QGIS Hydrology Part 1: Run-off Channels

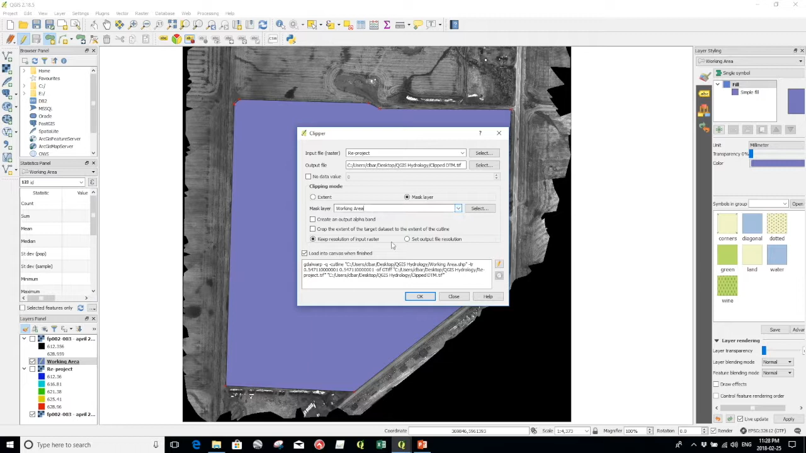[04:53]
We should have no other ones in there. And we can hit OK.
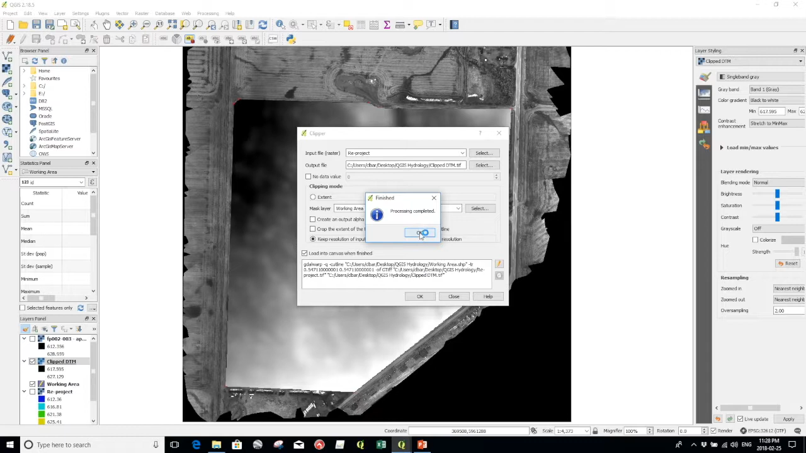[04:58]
And there you go. As you can see it is clipped out with that.
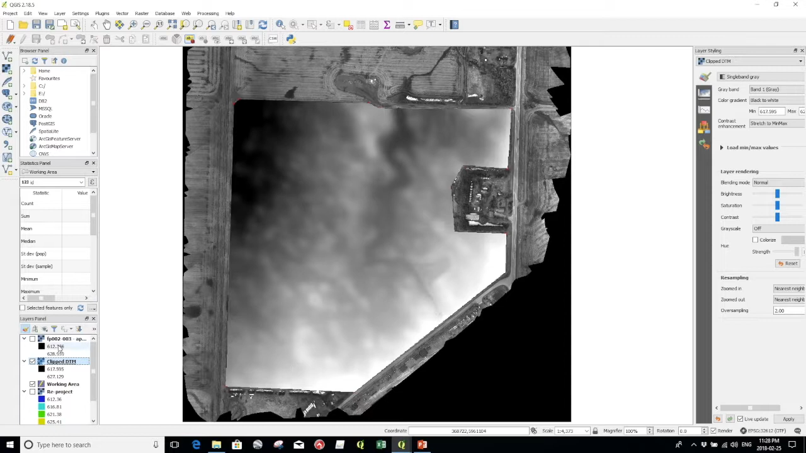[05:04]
So the next thing we need to do we need to open our toolbox over here. We can get rid of the layer styling for now. And we are going to use we are going to look up G D A L. Here we go. Convert format. So we will double click on that one.
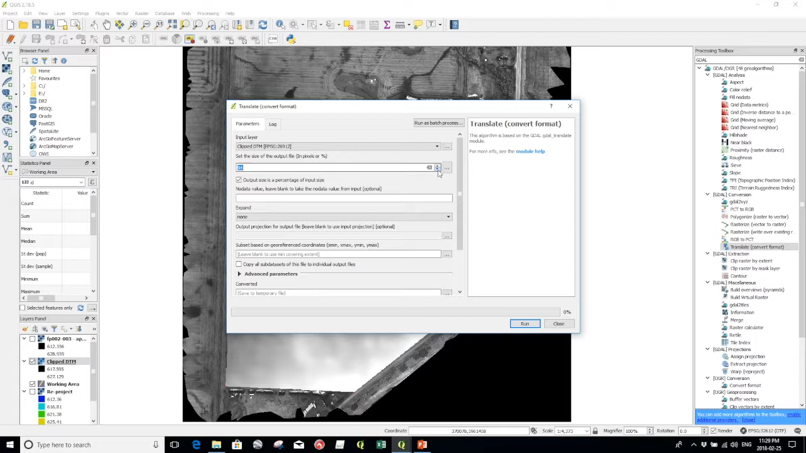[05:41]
And this is just to make the file a little bit smaller. You can choose whatever you like. We might as well make it. We will try 75 percent. And we will hit run on that. Perfect. So now we have this converted one. We can turn all this other stuff off. Just close it up so you can see what we are working on over here. Okay. So the next thing we need to do is fill sinks.
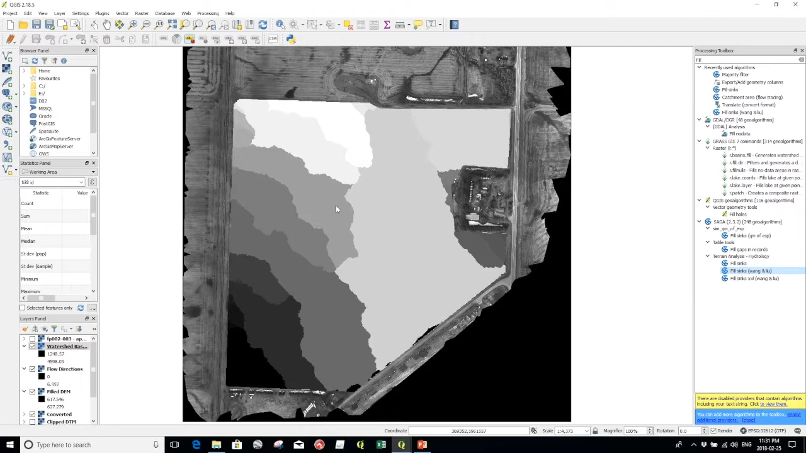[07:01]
And there you go. You can see it has come up with a whole bunch of new things for us on the side. You can just turn them off. This is the watershed basins. The flow direction. The filled D M is still on. Or is on now. And we can turn that one off. Okay. So the next thing we are going to do is make our catchment area.
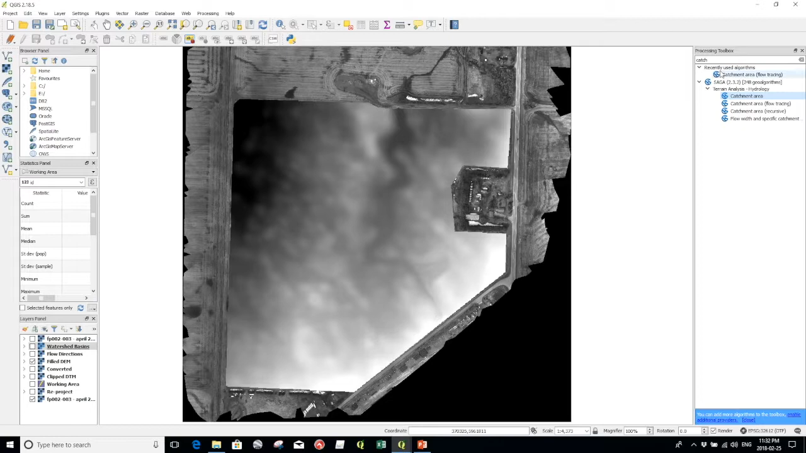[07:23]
So we can just write search catchment area in here. We will hit this flow tracing one. We need to make sure that we are using our filled D M.
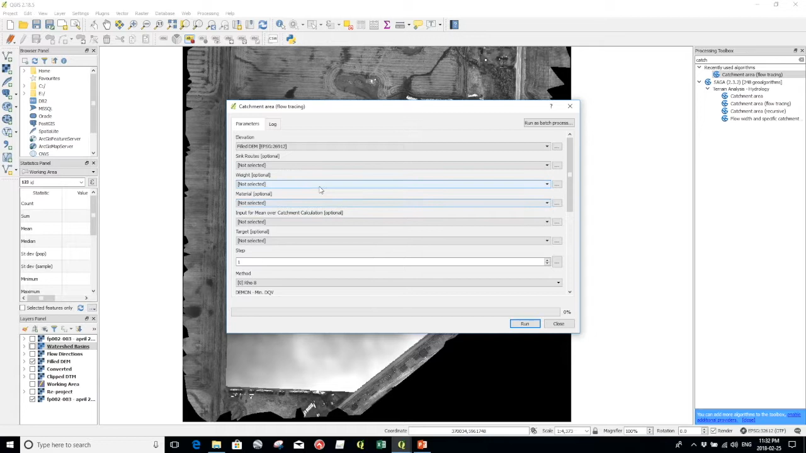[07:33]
And this row eight is good here. We can just leave all these settings. It is not going to do a few of them. But that is okay. We are going to get what we need out of it.
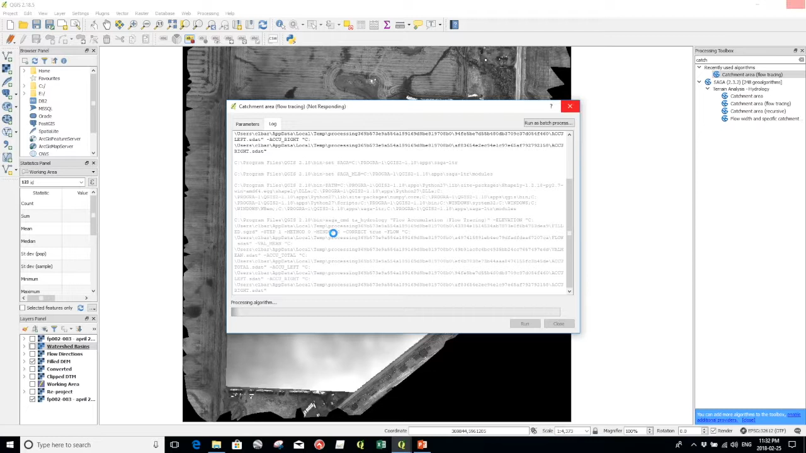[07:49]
And there you go. You can see that it has created our flow accumulation.
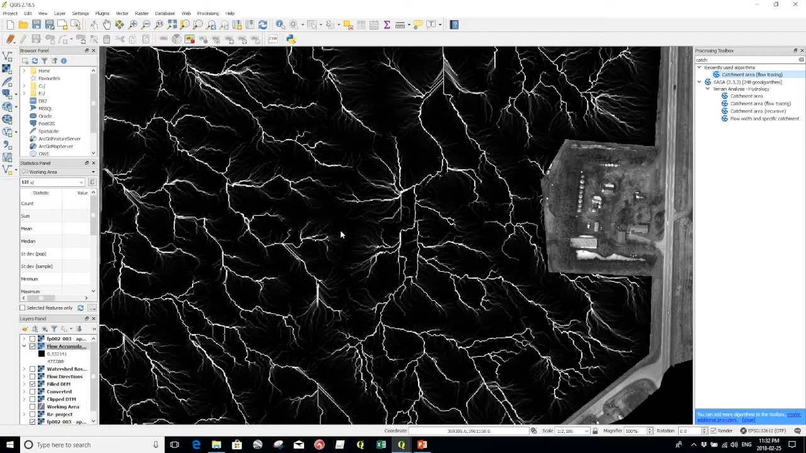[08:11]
So the next thing we want to do then is create our channel network. So back up in our toolbox search box here we will hit channel network.
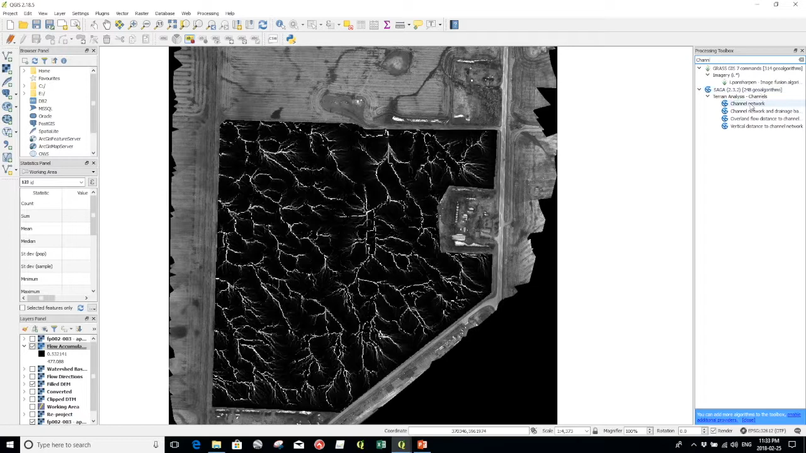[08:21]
And we can double click on channel network. We are going to want to use our flow accumulation. We are going to want to use our flow directions that we processed earlier. Our integration grid. Oh sorry. This is going to be our filled digital elevation model. This is going to be our catchment area or flow accumulation that we just calculated.
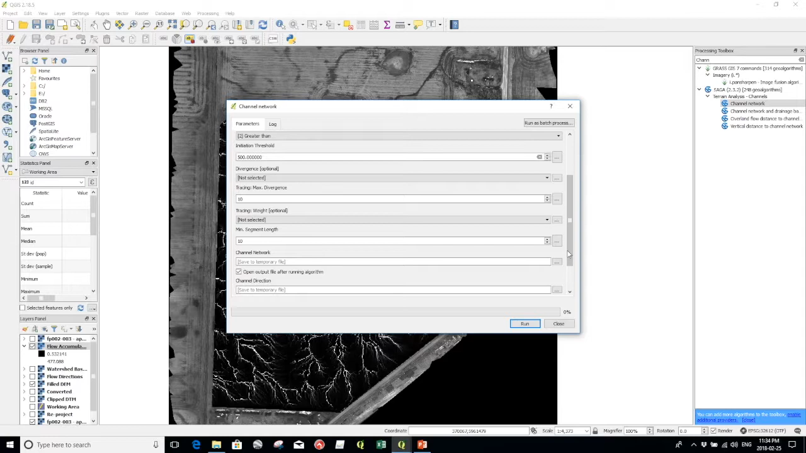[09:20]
So if we leave it at zero we are going to see lots. We will try let's say 500. That is just somewhere to start. And we can hit run.
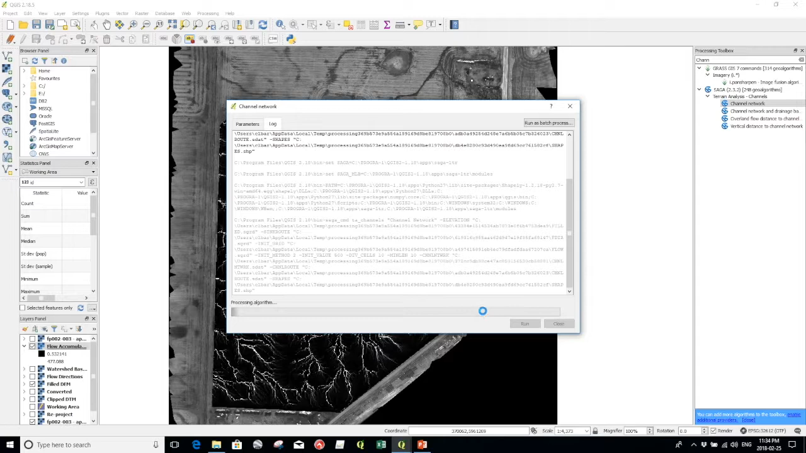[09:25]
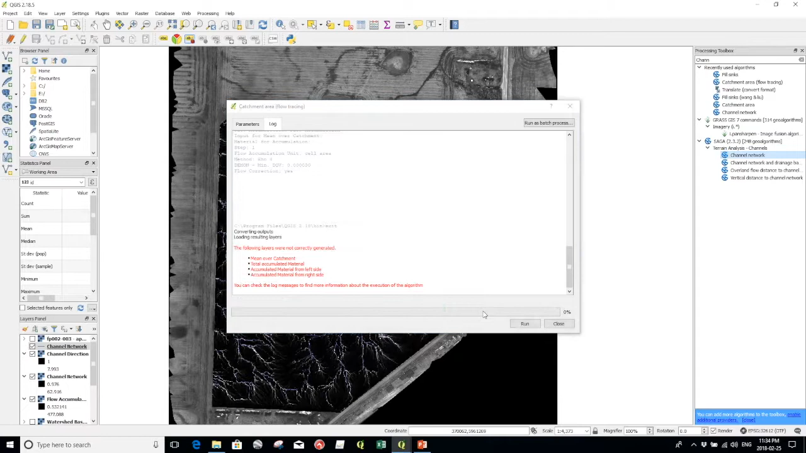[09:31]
Okay. So now you can see it has showed up here. We have got a whole bunch of things. We can get rid of a whole bunch of them. Let's do this flow accumulation.
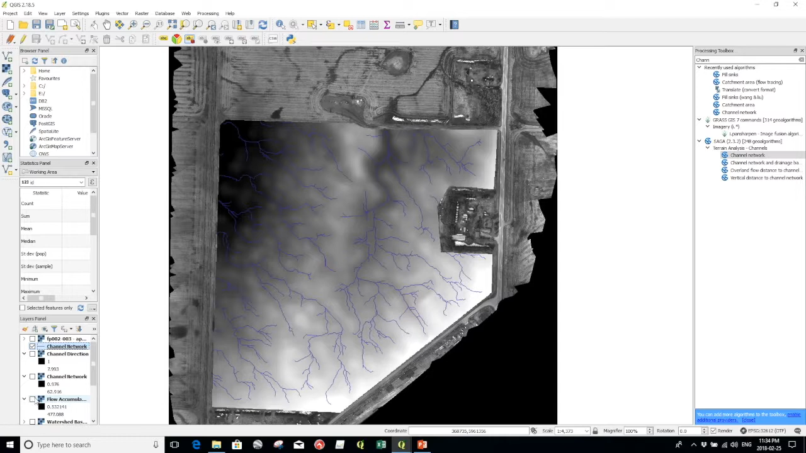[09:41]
Okay. And we will. I just like to change this. I find that it is a little bit easier to read with an RGB.
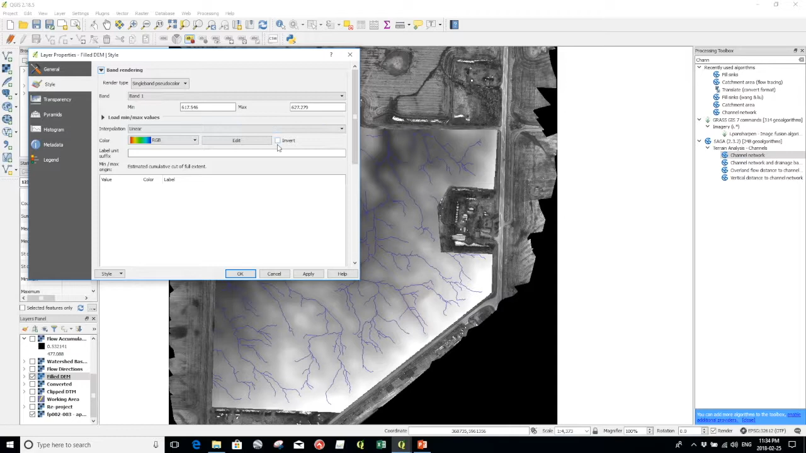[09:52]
Instead of just the black and white. So we will hit apply there. As before I have to invert it before it shows up. There you go. And there you have it.
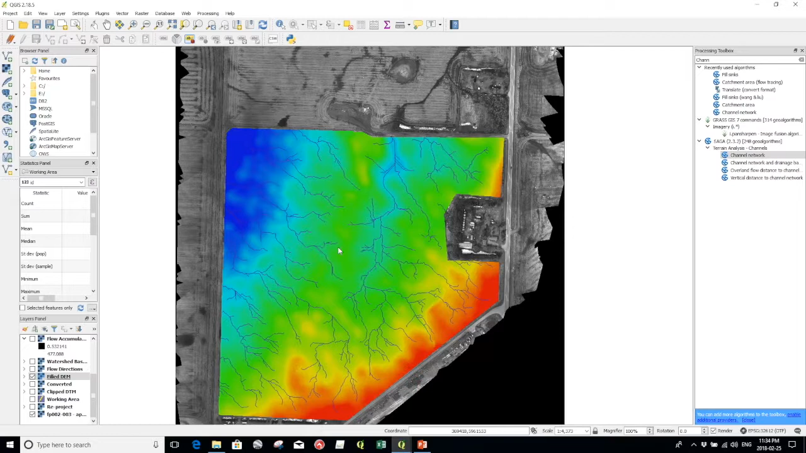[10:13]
This is a good representation of how the water is going to flow across this field. So you can kind of mix and match. Change your transparencies. Say on the fill DEM here we want to change our transparency. So we can see through to our orthomosaic and behind it.
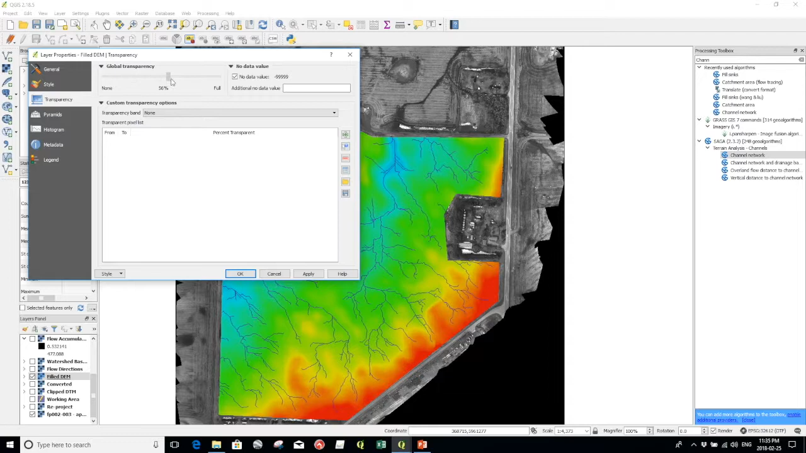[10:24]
Apply there. That is maybe a little bit much.
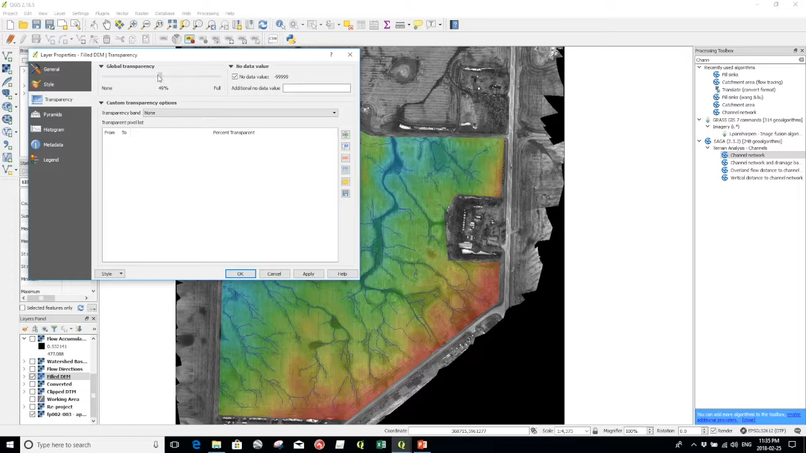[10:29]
You can kind of mix and match here however you want.
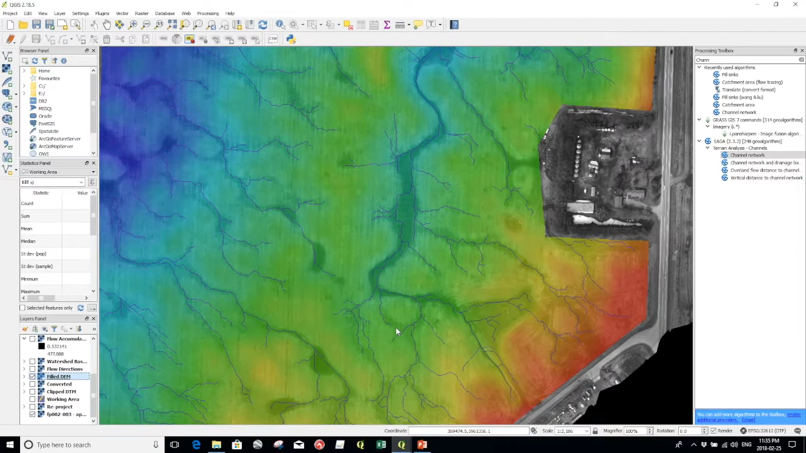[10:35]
But yeah. This is a really good way to kind of get a good idea of how things are going to flow. Especially if you are looking at a new piece of land. Or for whatever reason you might need this information. It is useful for lots of things.